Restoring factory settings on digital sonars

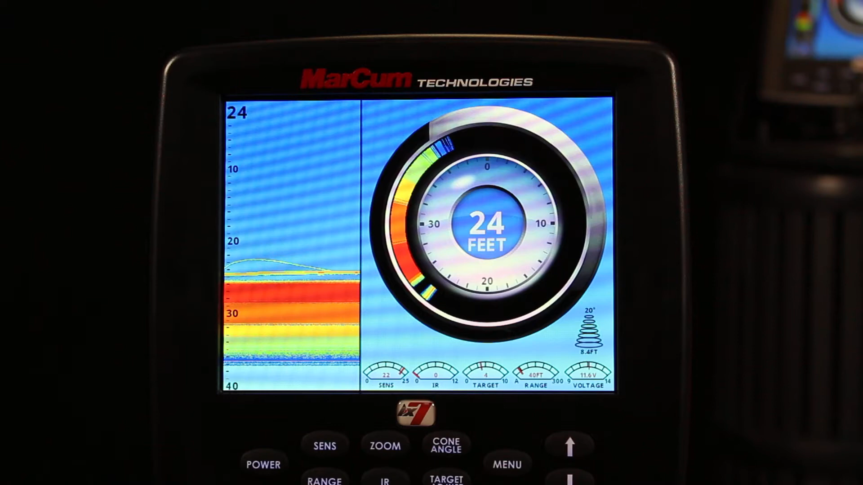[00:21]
Digital Series includes LX6, LX7, and LX9. So if you've changed with your settings and played around with different displays and different settings, and you ever just want to get back to how the machine came out of the box in its simplest form, easy thing to do is restore your factory settings. So I'm going to go ahead and hit menu, go down to system settings, hit menu again,
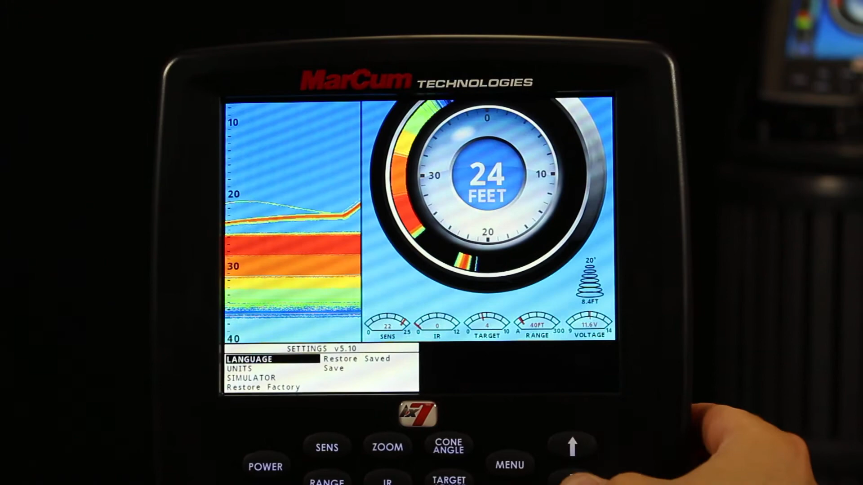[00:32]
I'm going to go to restore factory, press that, and it's going to go back to my factory settings like I just pulled it out of the box and turned it on. So I still have a simulate mode, as you can see, so it's an ice fishing simulate mode, but it went back to my factory settings, which is a vertical display, a flasher display, and a vertical zoom display. And a sensitivity of 15, IR and target adjust are at zero, and I'm in a 20 foot manual range mode, and a 20 degree cone.
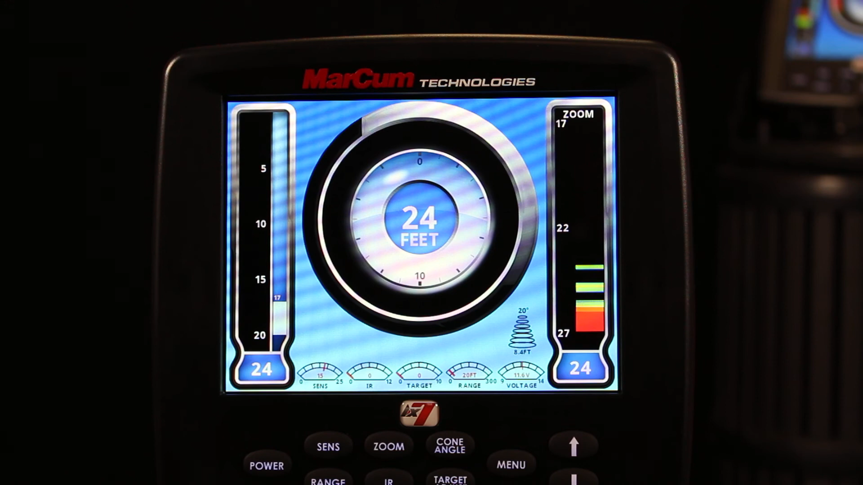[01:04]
So like I said, it's a simple thing to do to restore your factory settings if you ever just want to get back to, like it just came out of the box. If you have any questions, go to www.markhamtech.com. Thank you.